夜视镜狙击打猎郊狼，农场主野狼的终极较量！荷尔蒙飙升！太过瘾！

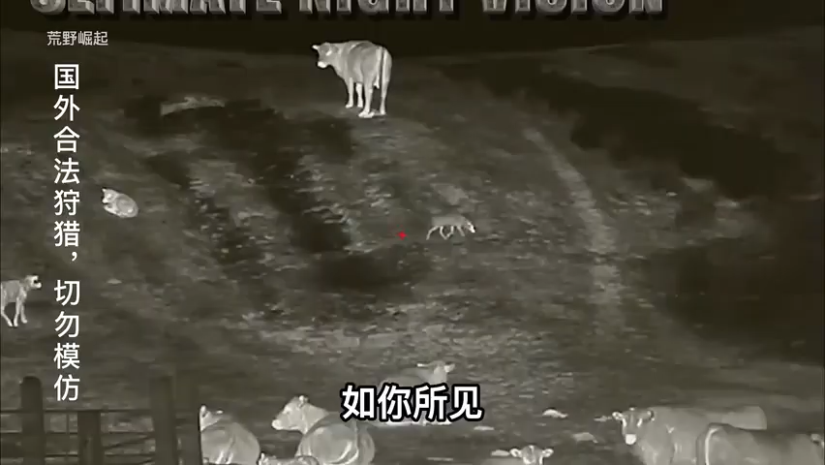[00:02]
如你所见，这是一场野狼和农场主的终极较量，点燃了万千男人的荷尔蒙。
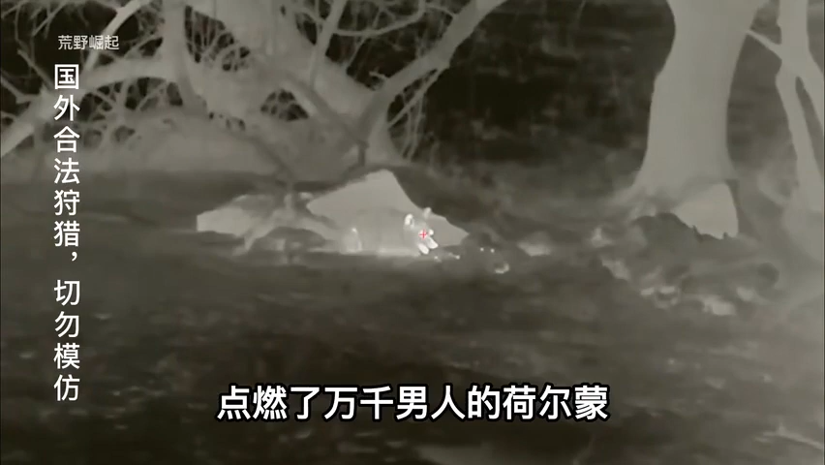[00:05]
这场较量需要更多的耐心和沉着冷静。
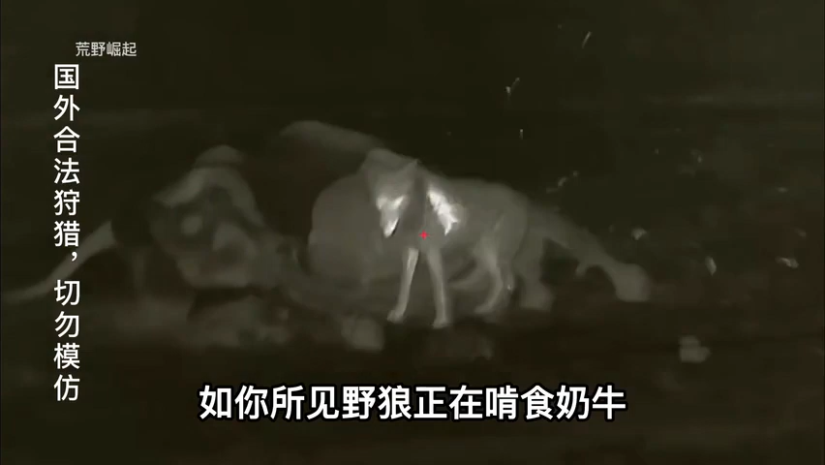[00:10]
如你所见，野狼正在啃食奶牛，突然被一枪爆头。
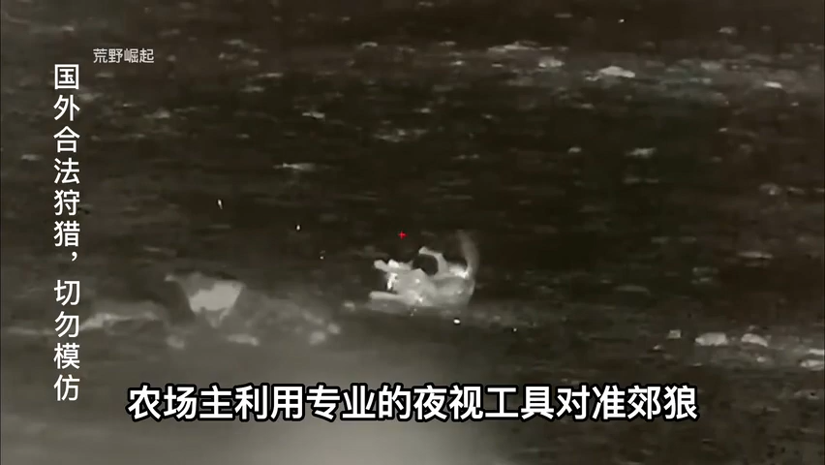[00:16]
农场主利用专业的夜视工具对准郊狼，不得不说夜视下的农场清晰如白昼，十字瞄准，
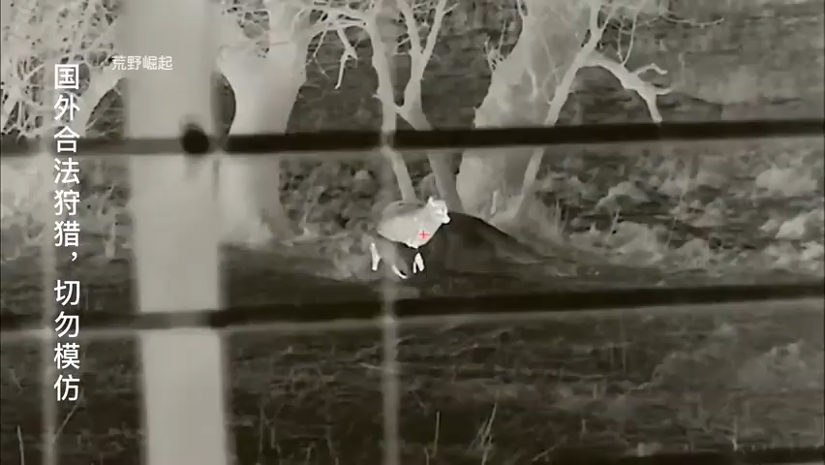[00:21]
一声清脆的声音，一打一个准，直接爆头郊狼。我们只能耍弄玩具枪，别人却是真枪实干，看着就过瘾。
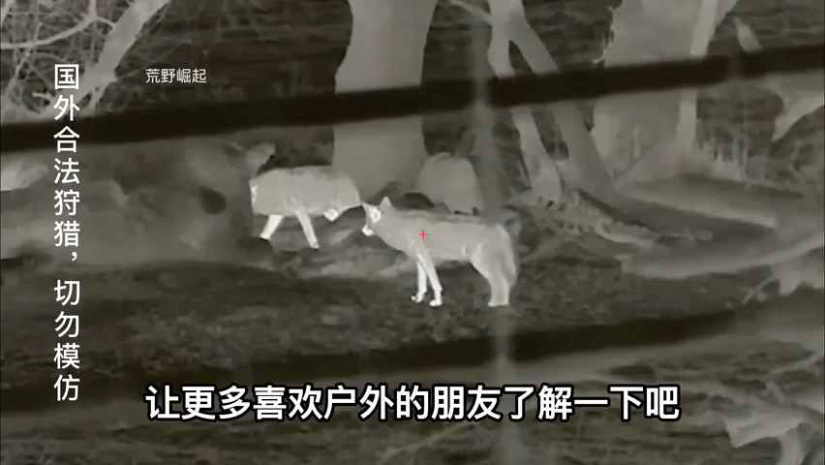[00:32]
点赞转发，让更多喜欢户外的朋友了解一下吧。由于装有消音器，其他地方的郊狼并不会察觉有声音，
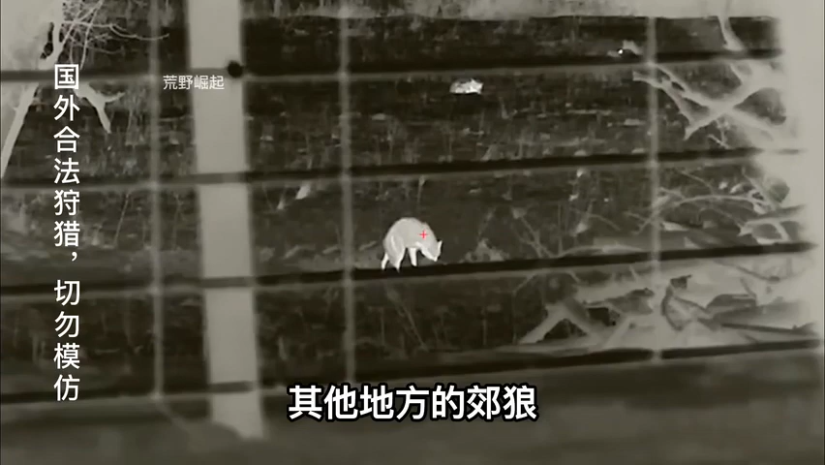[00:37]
他们继续撕咬着奶牛。
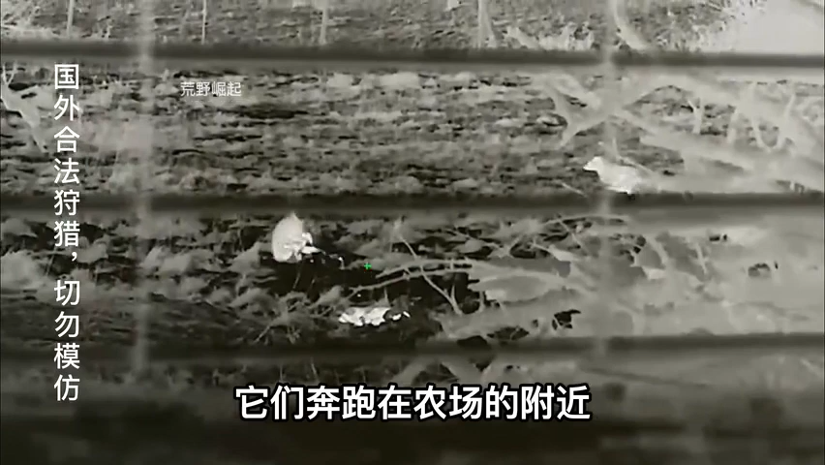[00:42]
他们奔跑在农场的附近，想着如何进到农场里面享受大餐。他们非常谨慎，听到隔壁倒地的声音也会逃跑，但是只要一停留，他们就会被射击爆头，走完人生最后一程。